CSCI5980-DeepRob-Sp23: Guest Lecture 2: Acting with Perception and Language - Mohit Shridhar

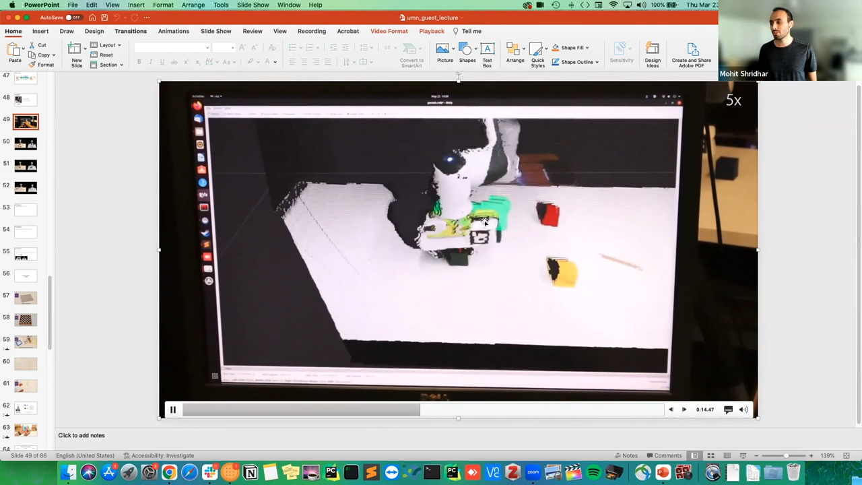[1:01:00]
It's just a simple ARVIS marker that does this. The ARVIS camera is following them under.
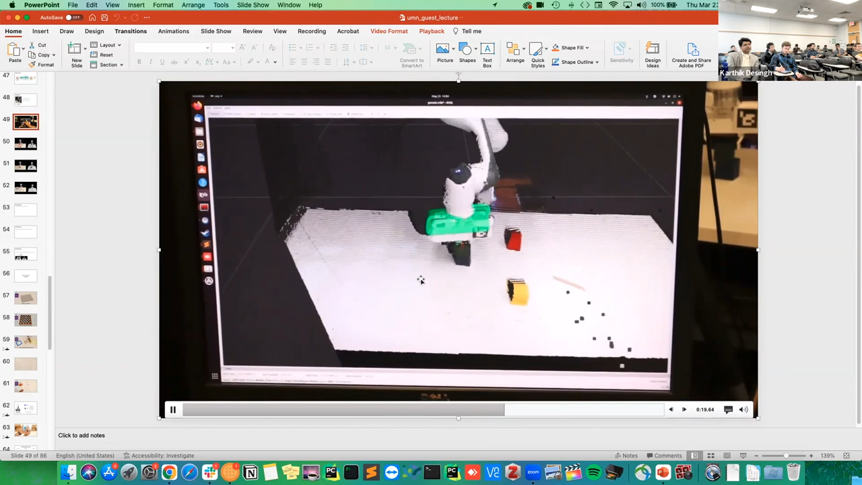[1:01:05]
Oh yeah. Oh, sorry. You're asking about the following. So this is a very cool trick in ARVIS. So if you go to the top, right, um, there's a follow mode.
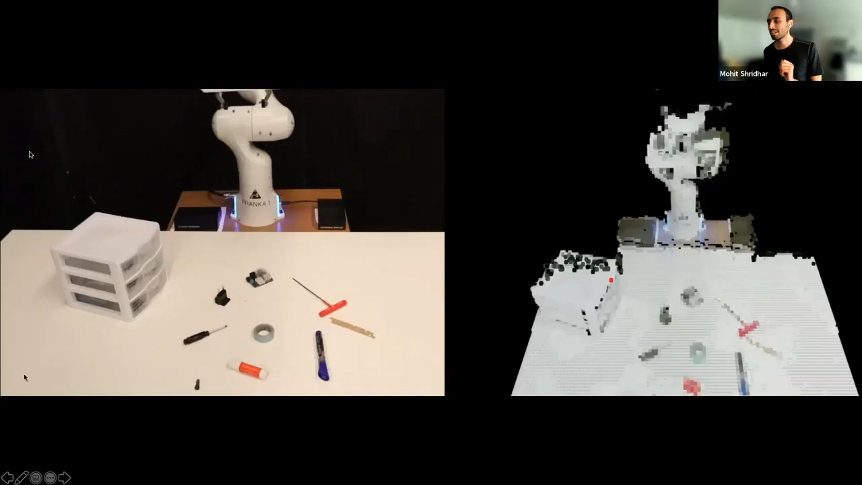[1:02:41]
And then again, you can sort of predict, um,